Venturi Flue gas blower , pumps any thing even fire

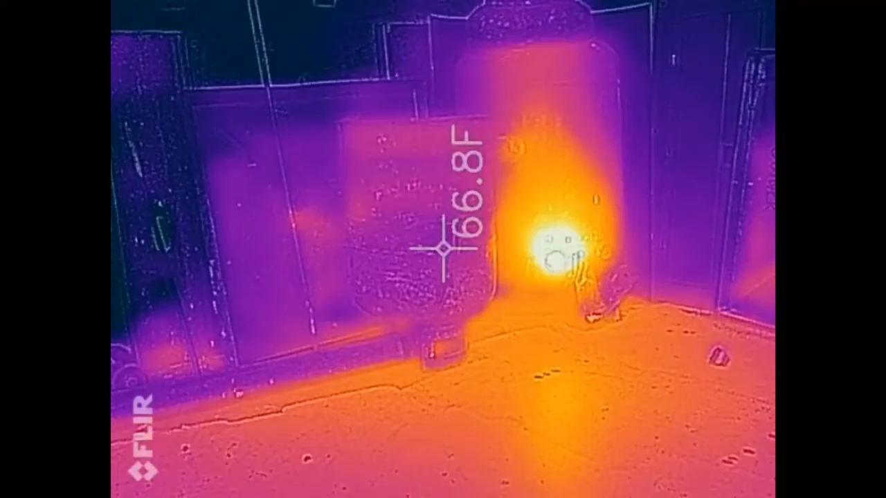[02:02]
On screen: spot 66.8°F
All right, fellas, we're gonna take a little quick look at this situation with the FLIR-1 thermal camera and See if this thing is heating up evenly enough that I don't have to chop it back open If we see like a real cold bottom or if the bottom of this reclaimer is not hotter than that discharge pipe That's going across the ground there That will probably call for me to cut this thing open So let's hope that doesn't happen as long as that reclaimer stays
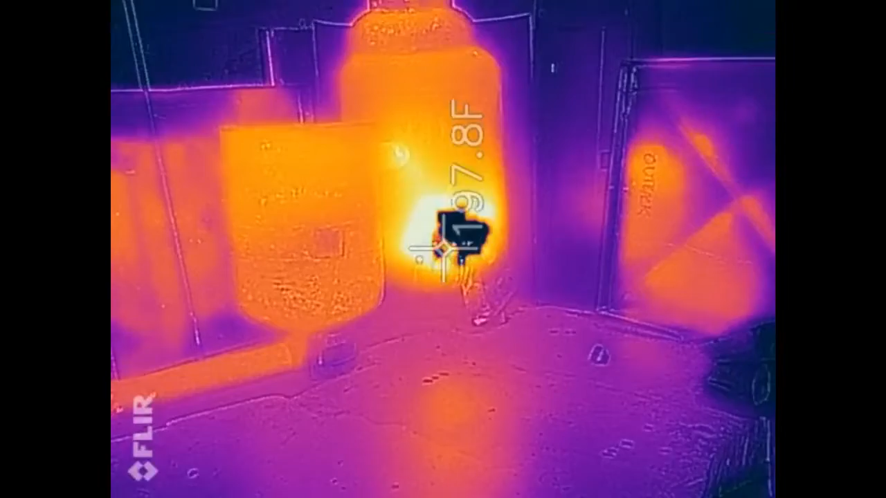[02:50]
I've speeded this film up Times four I don't know what that means with this software I've recently purchased the new editing software So you'll be seeing some better things these days hopefully But so far so good the entire reclaimer is getting pretty hot
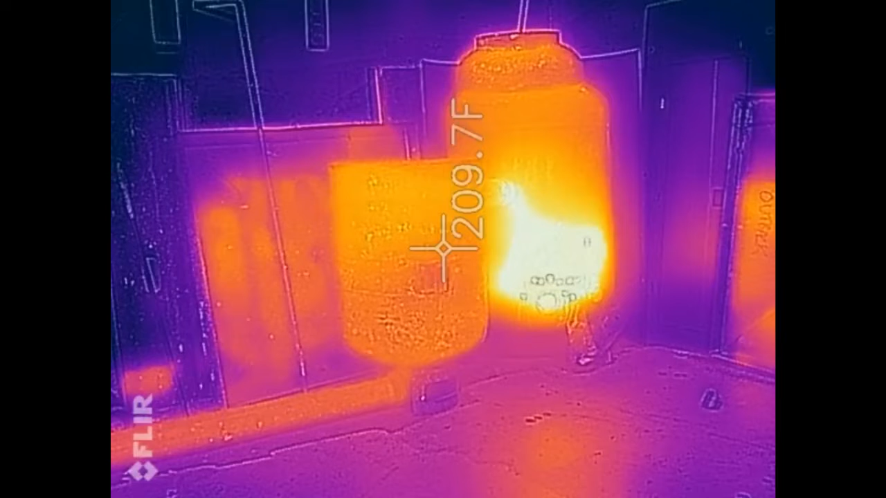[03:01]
On screen: spot 209.7°F
I was hoping I didn't see a real hot spot at the top and then something real cold at the bottom So far the bottom is basically the same temperature as the discharge But We're not done yet It may just take a second For the swirling gases to heat up that larger portion of metal
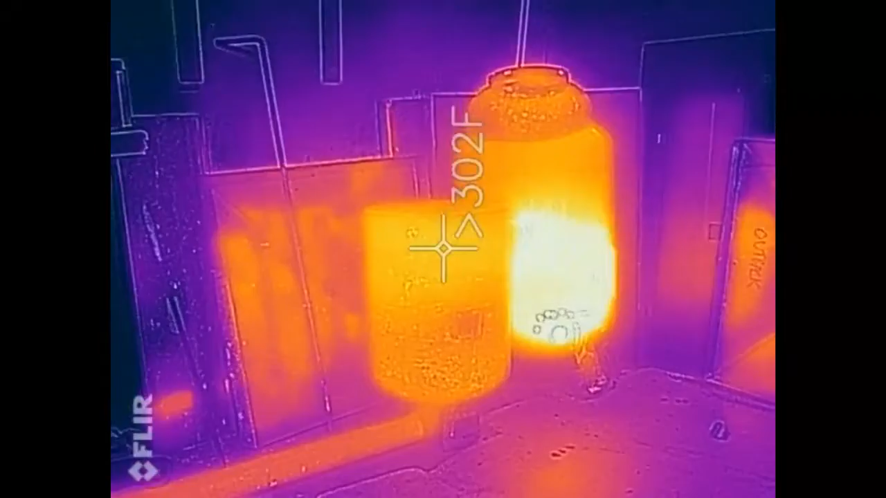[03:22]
On screen: spot 302°F
I apologize for all the jostling around
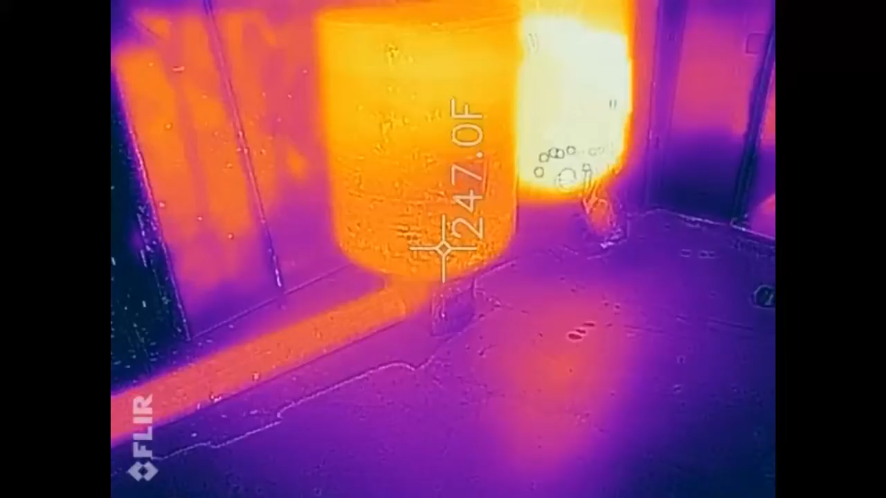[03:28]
I Tried to be smooth, but this was it
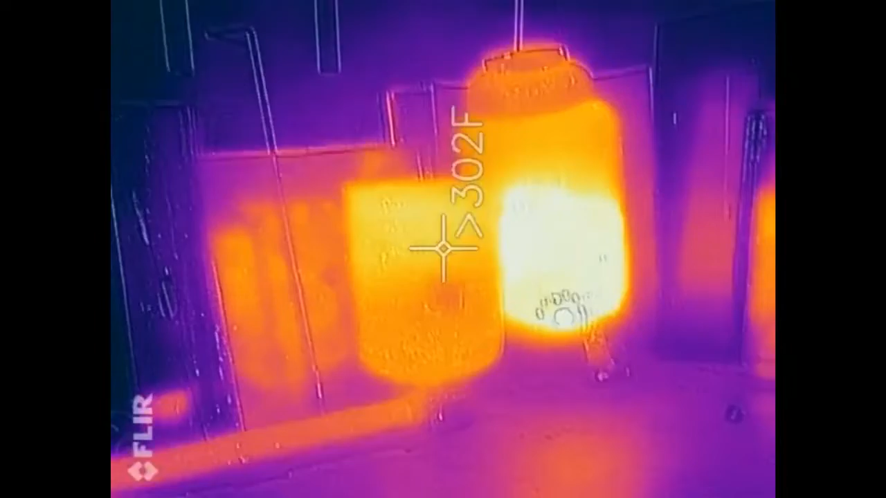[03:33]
Four times as slow Now the crazy thing that I noticed during this test is that you can see a laser beam on Red hot metal With this camera do you see that right there?
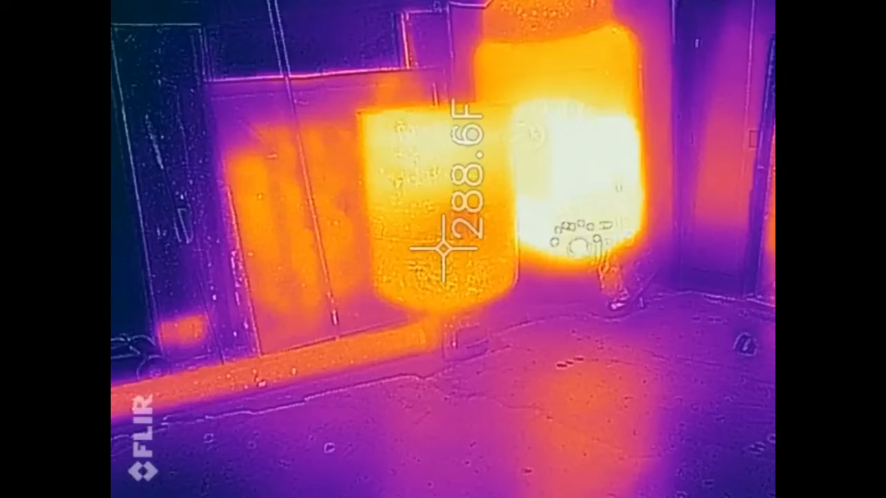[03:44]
On screen: spot 288.6°F
I'm kind of oh, it's at four times the speed so we probably won't be able to see it very good I was shining a laser beam you can see it right there flicking around But I'm actually taking a thermal gun to this Ooh the top of that is really getting hot now I should have shut the temperature gauge off When you see that black color That usually indicates over 500 degrees
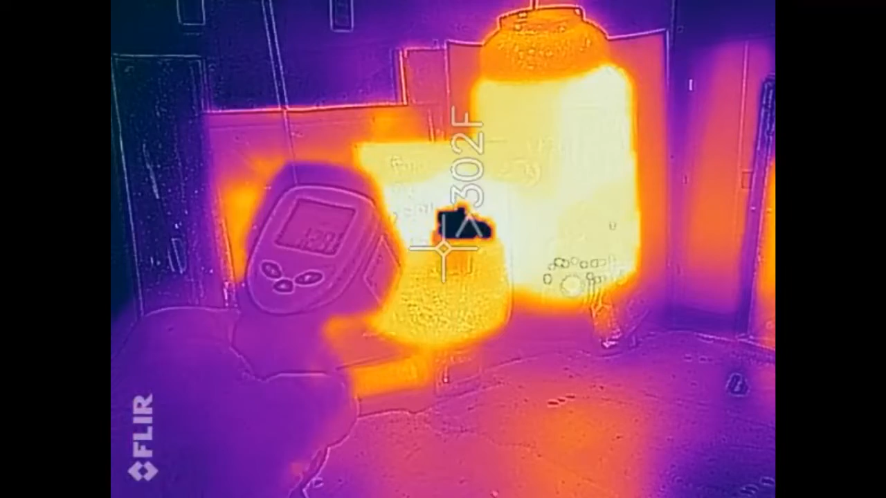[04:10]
On screen: spot 302°F
When it starts doing that Look at that laser beam Shows up even on red hot metal I guess that isn't red hot though is it?
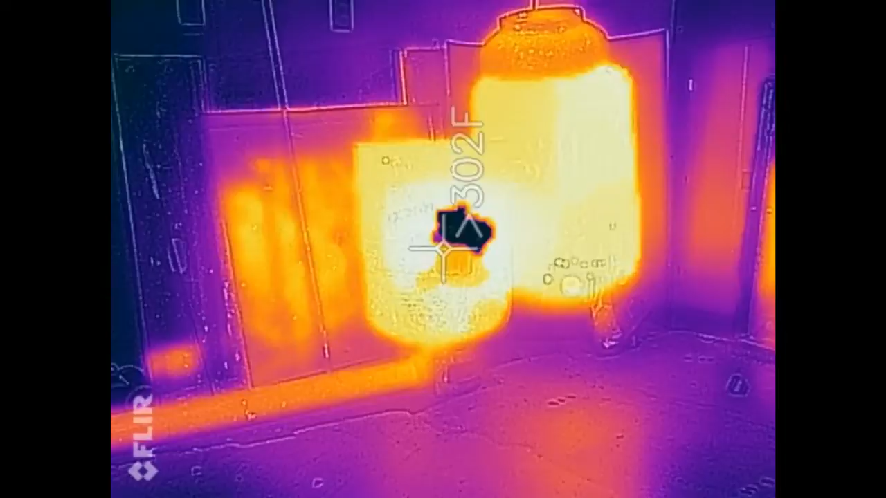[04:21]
On screen: spot 302°F
This camera gives you the impression that my furnace is really that hot We could get her that hot
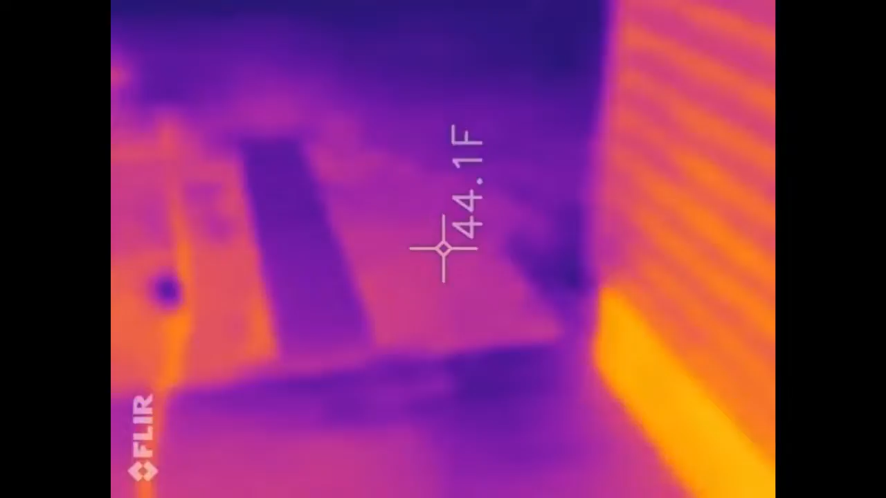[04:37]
On screen: spot 44.1°F
So Let's go outside and take a quick look at the
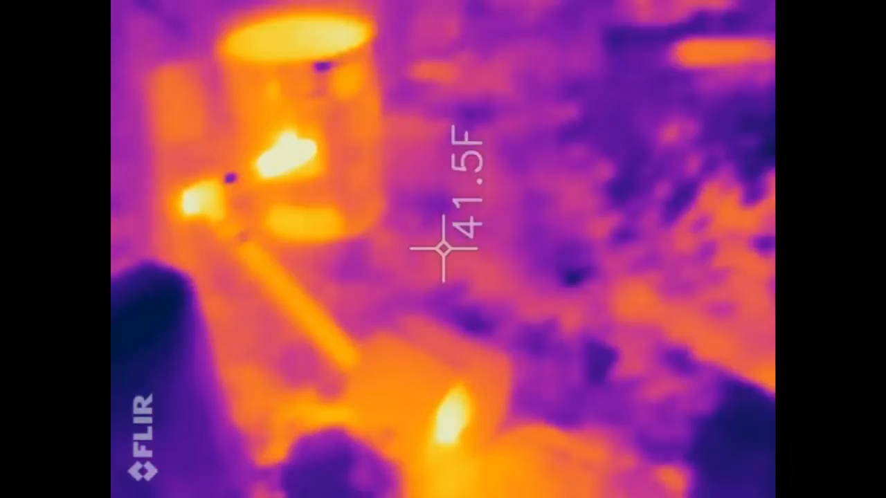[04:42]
On screen: spot 41.5°F
Ventura setup Man look at all that heat on the ground
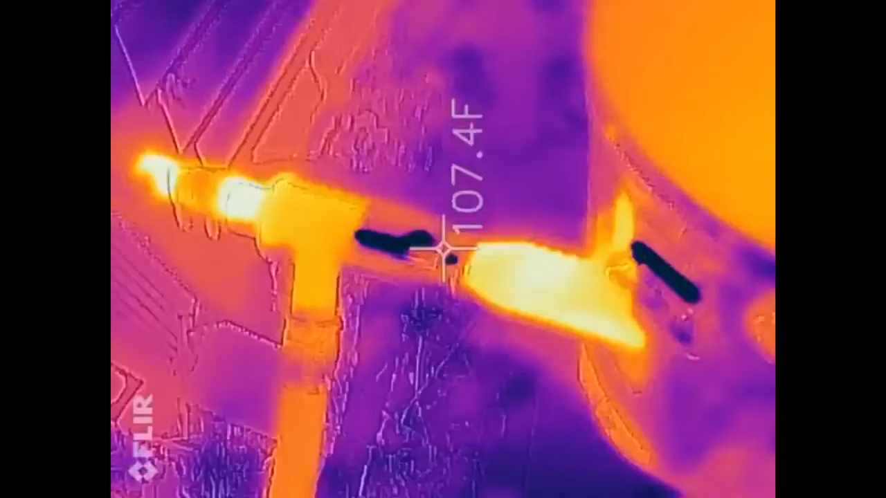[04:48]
On screen: spot 107.4°F
I should probably slow this portion down It's kind of hard to see what we're looking at I think I'll do that